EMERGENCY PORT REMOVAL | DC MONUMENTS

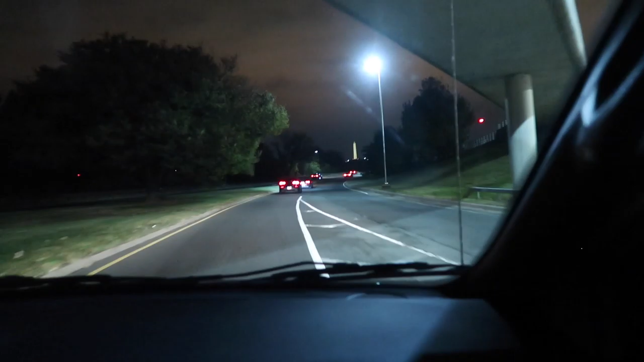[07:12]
But look there's the Washington Monument aka the drumstick slash the pencil. That's how I remembered what it was. There it is.
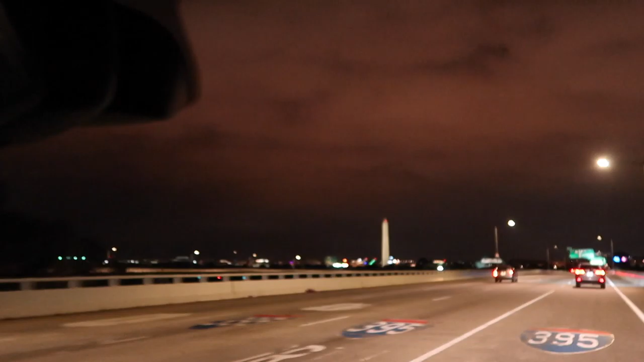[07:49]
Much better view and I'm still trying to navigate. Go straight for 0.4 miles and on that side's the capital.
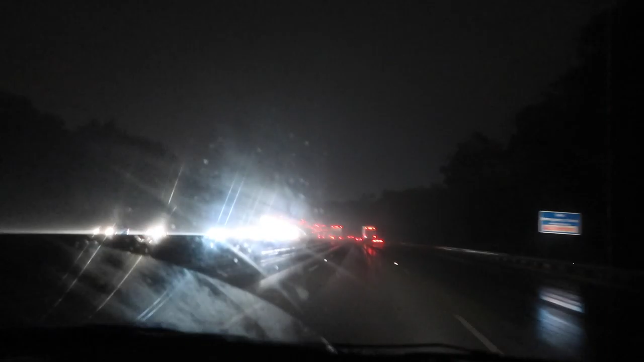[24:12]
You guys look at this. It's like we're driving through like rain fog. Because all the cars are flipping up little pieces of water.
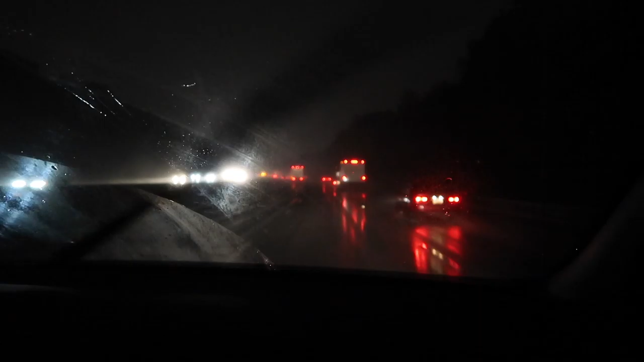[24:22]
And the rain. Which this makes me sound like I've never been in a car in rain before. But I feel like at home it doesn't get this misty. It's more like I don't know the water kind of sticks to the ground more. But that might just be me and make it sound like I've never been in weather before. I